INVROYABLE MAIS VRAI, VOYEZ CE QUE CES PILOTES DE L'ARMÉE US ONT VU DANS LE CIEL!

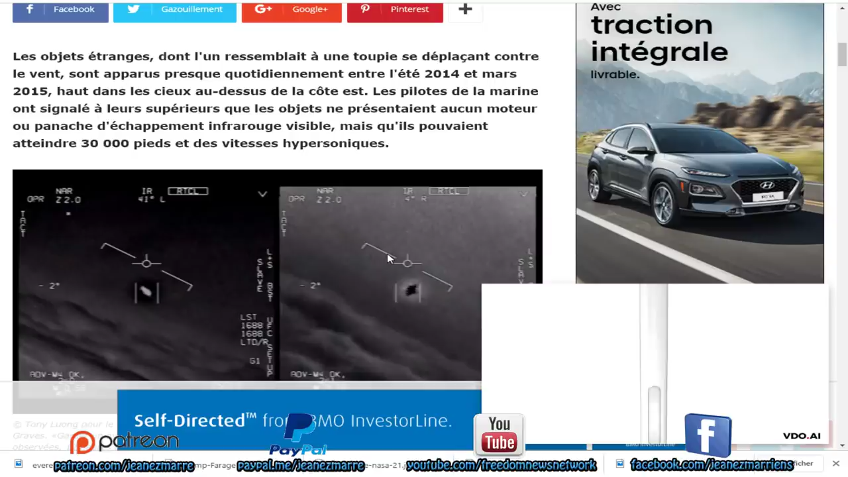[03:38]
Haut dans les cieux, au-dessus de la côte est,
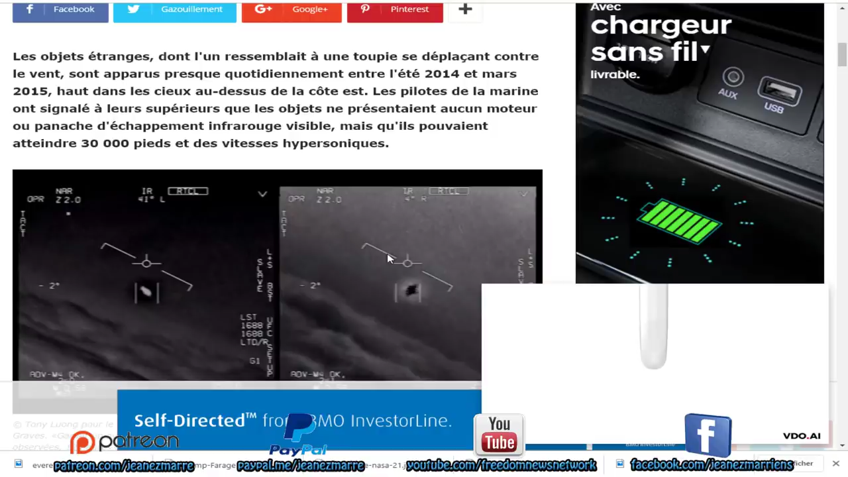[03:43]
les pilotes de la marine ont signalé à l'heure supérieure que les objets ne présentaient aucun moteur ou panache d'échappement infrarouge visible,
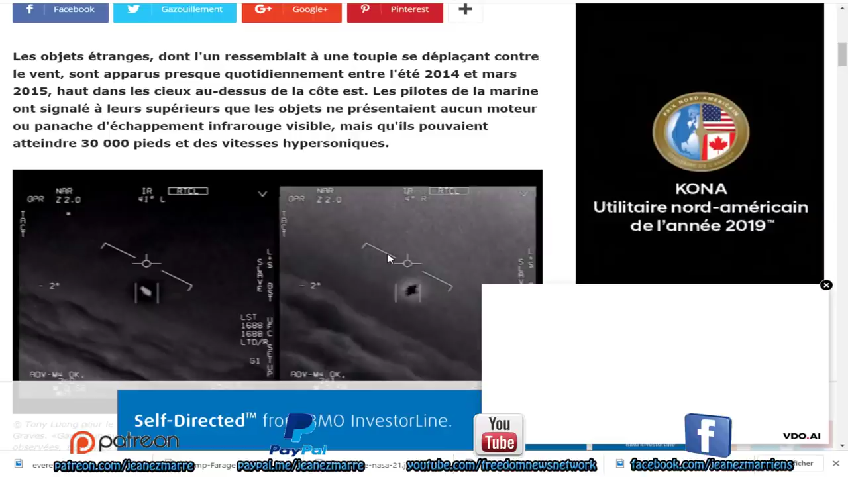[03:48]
mais qu'ils pouvaient atteindre 30 000 pieds et des vitesses hypersoniques.